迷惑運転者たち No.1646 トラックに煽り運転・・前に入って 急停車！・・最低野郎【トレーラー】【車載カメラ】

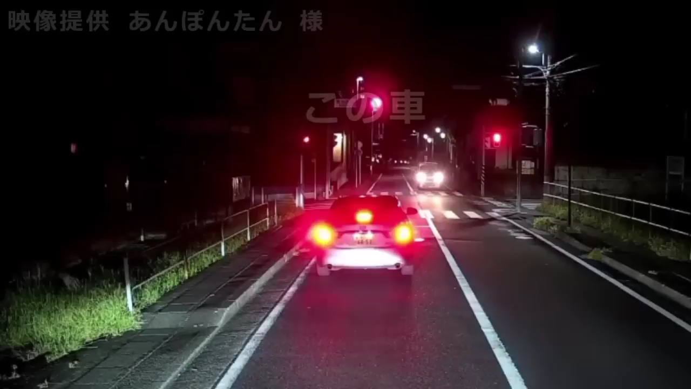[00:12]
おいおいおい、どうしたどうしたどうしたどうした、歩行者いたじゃん、バカ野郎だなあいつ。